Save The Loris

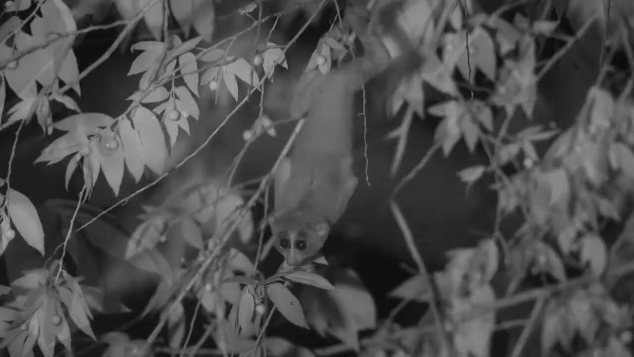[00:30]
Their slender, flexible arms give them the leverage they need to cling on to the shrubbery that they reside in.
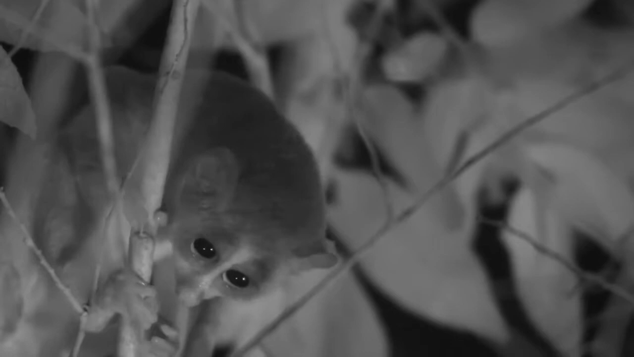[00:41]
But here, amidst the drylands of Sri Lanka's tropics, is a natural habitat that is home to the loris.